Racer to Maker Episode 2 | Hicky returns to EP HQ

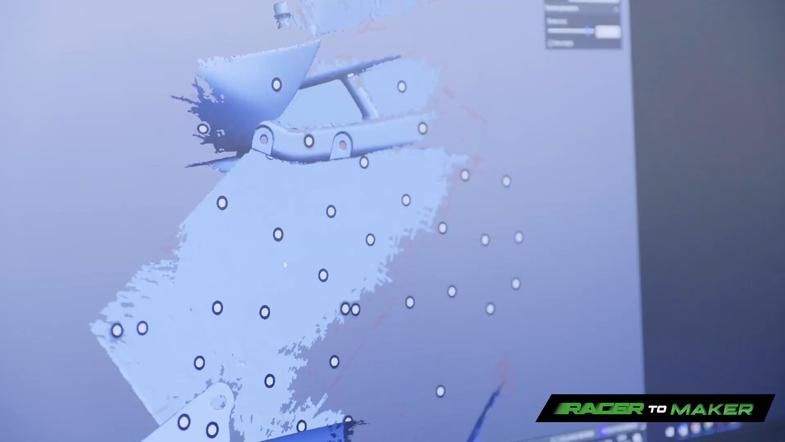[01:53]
You've just seen today like we've scanned that part or that space